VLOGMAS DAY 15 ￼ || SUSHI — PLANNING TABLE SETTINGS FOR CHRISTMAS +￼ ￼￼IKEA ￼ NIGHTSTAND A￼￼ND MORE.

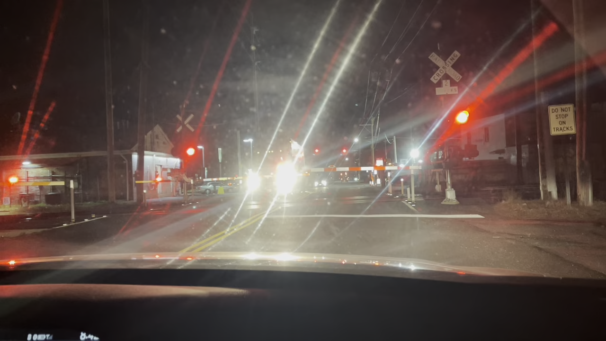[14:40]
The train is gonna pass us, guys. I wonder which direction it's coming from. Come on. I can right here, but I don't see it yet. Long for me.